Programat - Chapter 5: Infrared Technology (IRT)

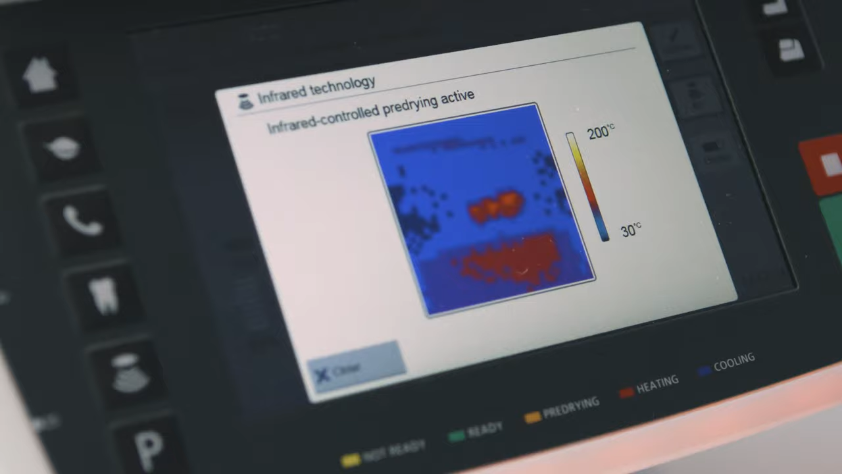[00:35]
The software uses the data it receives from the sensor to determine the optimal pre-drying and closing parameters, independent of the size and the number of restorations placed in the firing chamber.